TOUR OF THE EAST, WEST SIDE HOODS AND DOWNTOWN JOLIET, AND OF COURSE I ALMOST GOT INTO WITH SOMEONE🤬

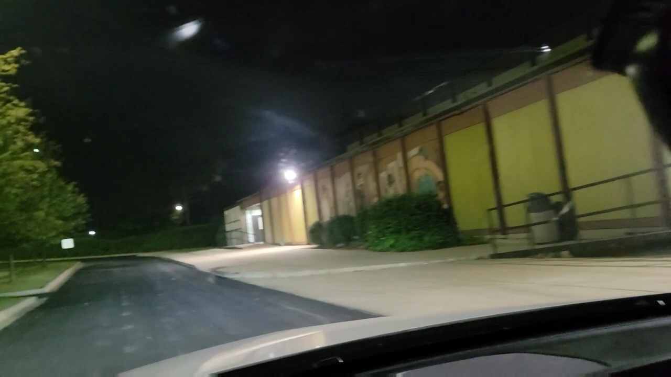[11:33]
was it first grade i'm gonna have to ask the fam i forgot but this is gompers y'all yeah
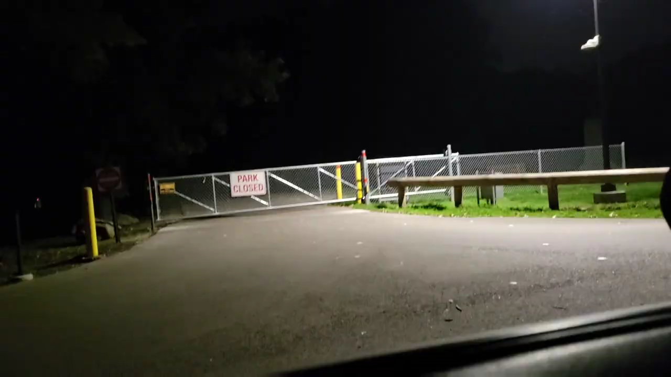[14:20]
well park is closed y'all y'all see it i know what i'm gonna do man
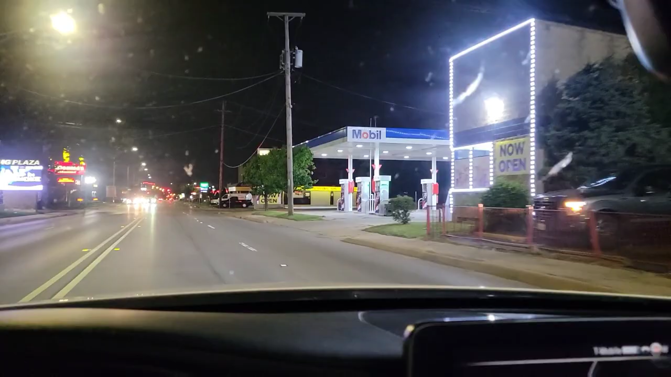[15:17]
oh my fault gas station legendary mcdonald's right here super legendary y'all i know too many people they used to go work in
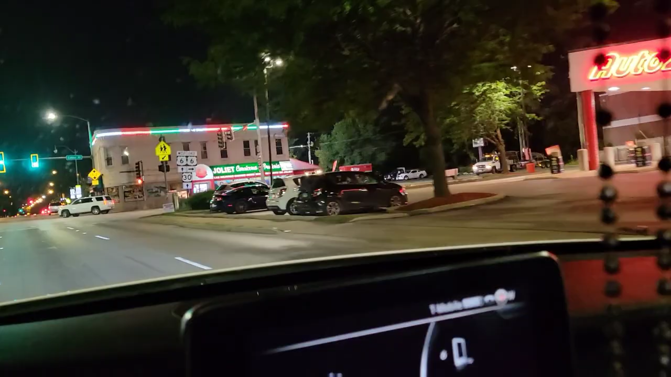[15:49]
oh that's what we're gonna do y'all we're gonna get that five dollar holler oh
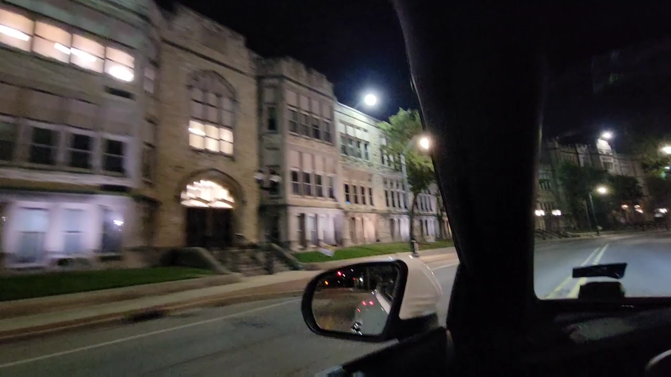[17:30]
hey my ass used to get dropped off right here and then leave instantly bryce and never be in school but hey make sure y'all stay in school
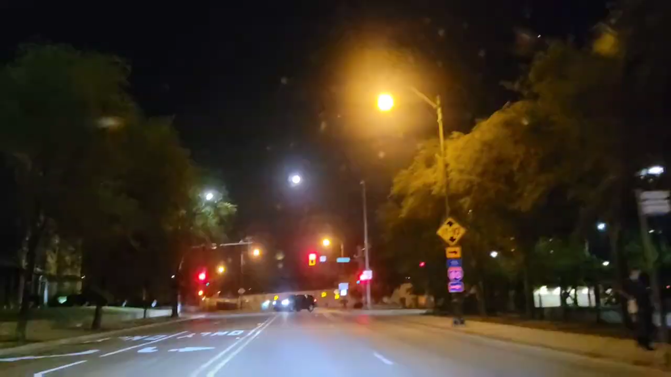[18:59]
we got a full moon y'all oh no is that a good or bad thing y'all
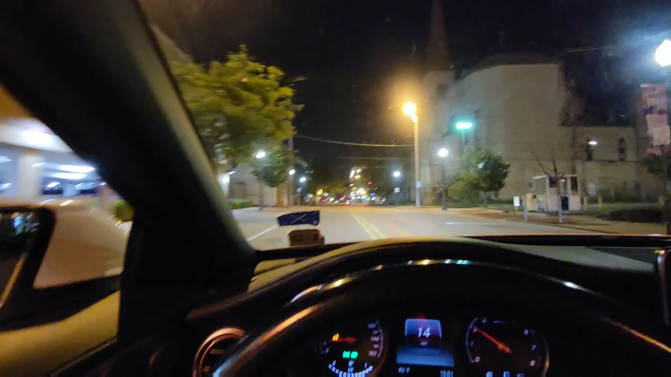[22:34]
library too i just go here all the time as a little kid shoot
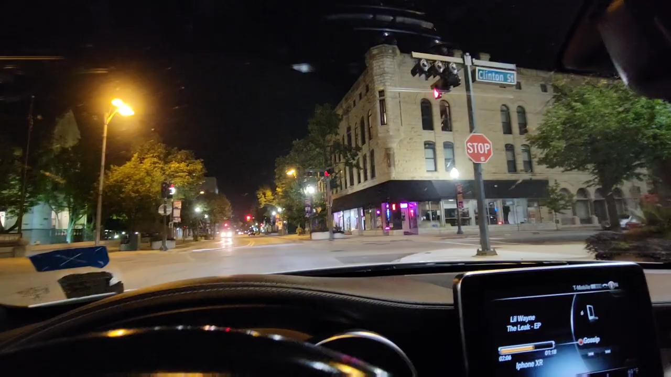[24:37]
complete stop you uh left and right and then you keep straight you feel me
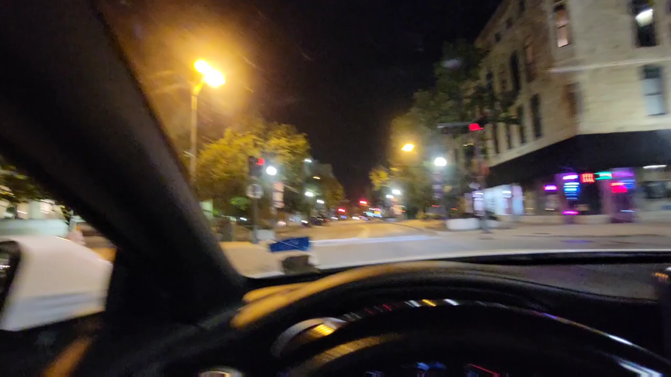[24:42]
yes sir man that's a legendary joliet public library right there legendary
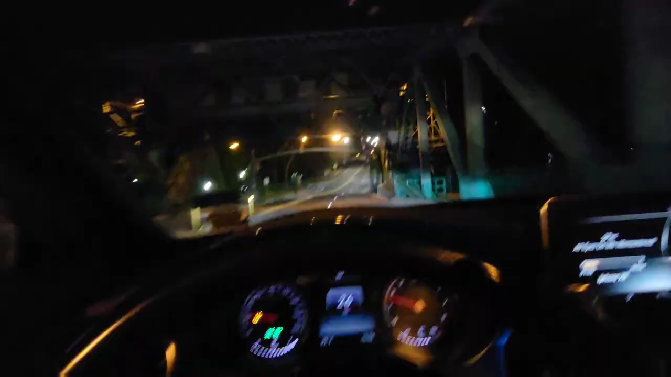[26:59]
humble about it but it's nobody ever step up this is the entrance of evergreen right here y'all
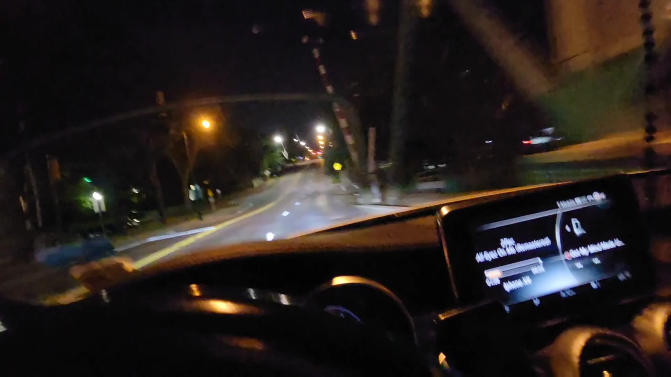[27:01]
we that's by sitting apart i gotta take y'all through there too that's that's where that's where it's at let me see if i can get through here let's go ahead and bust this block this is my boy davy grew up at right here y'all he
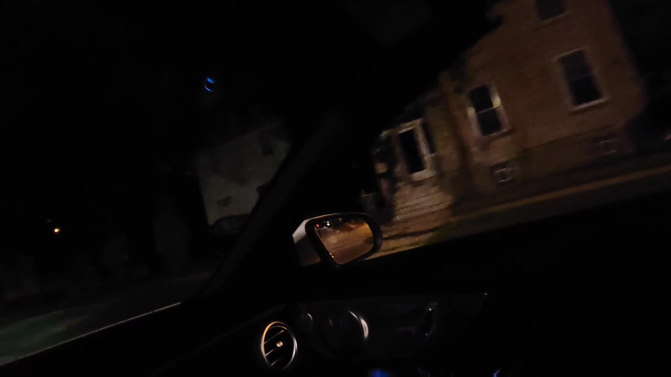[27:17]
grew up right here on the west side with me he just he just grew up like right when you first come on the west side
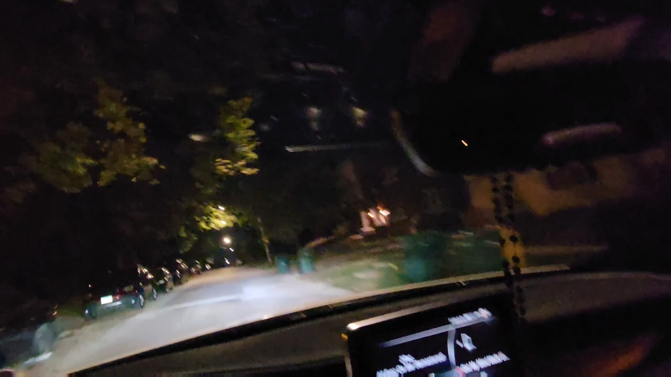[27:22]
damn hold on potholes damn oh no okay oh man
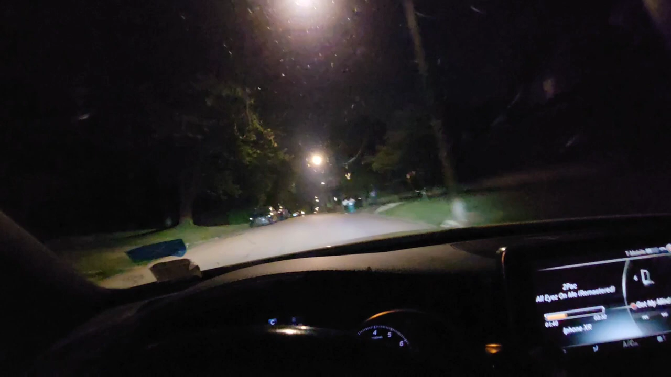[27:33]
my my crips from my old crips from around here man but
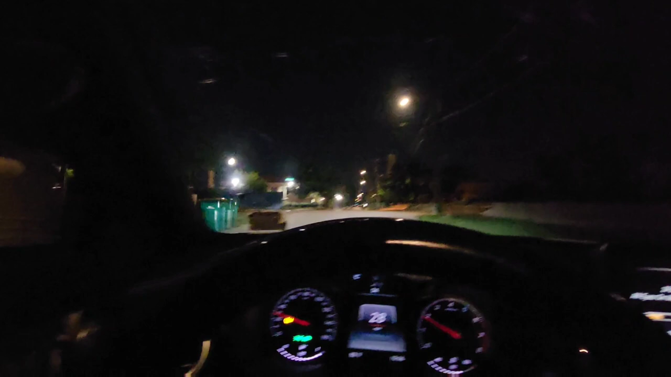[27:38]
can't give you that juice you get me even though everybody know where the fuck i used to live with everybody oh that's some good content right there we're gonna go to bison your park y'all damn that was a whole what was it a skunk on a fucking street just dead
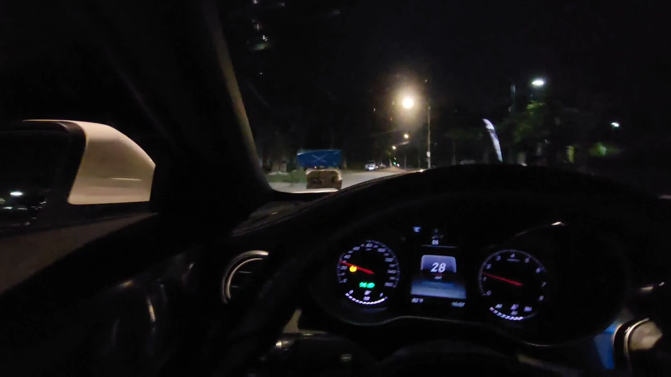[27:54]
just dead dude
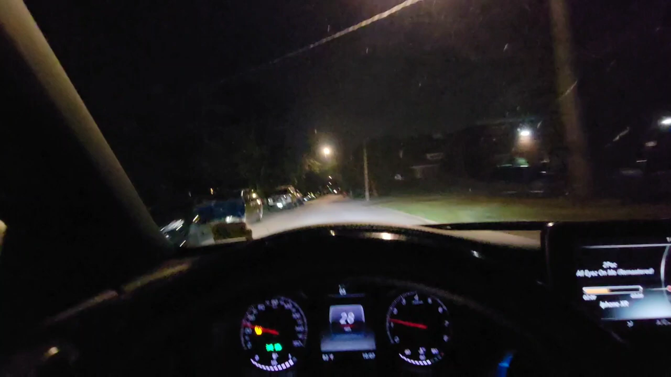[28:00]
yeah we hit we in the east west side right now i'm gonna show you how the blast in your park we're gonna go up jefferson street the legendary
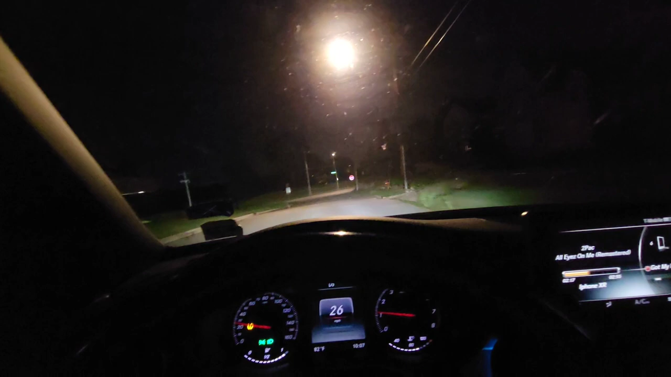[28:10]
jefferson street and man we're just gonna keep letting it ride y'all keep letting it ride
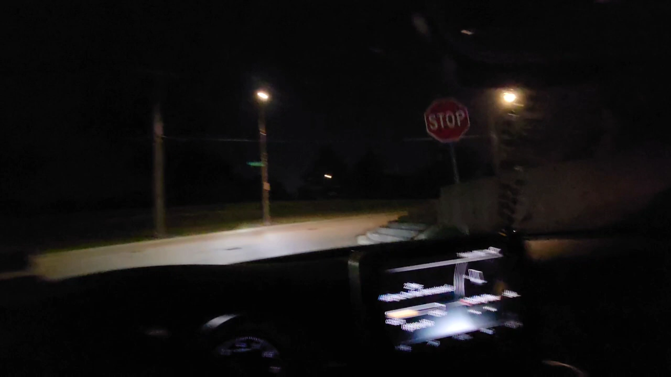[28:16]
my hood over there over there over there that's where i grew up right here or this is a little by dock over there y'all under this uh train bridge theme man it's cracking i'm telling y'all i might i'm showing y'all the nighttime nighttime uh vision right now tour of uh joliet west and east side i'm gonna come over here to daytime one day i got y'all there's a whole river walk right there
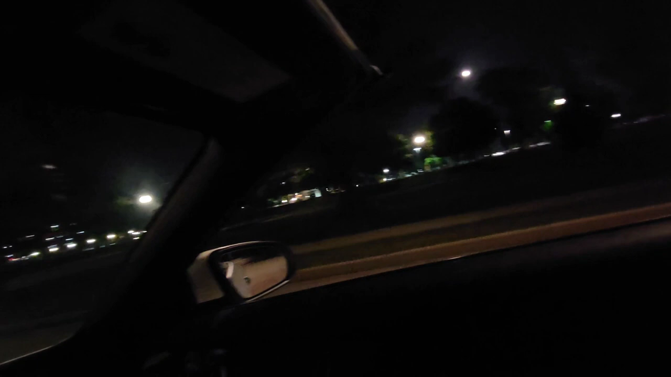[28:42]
whole river walk man when i tell y'all this bridge been getting worked on for 20 million years y'all
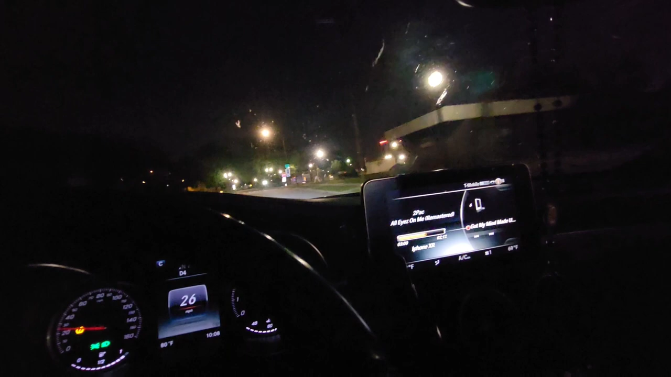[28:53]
this bridge been getting worked on forever bro like when y'all gonna fix this damn bridge lucky i don't live over here no more i'm gonna worry about that shit right there all right we finna go ahead and go on here this is where we be cracking at little little like historical things here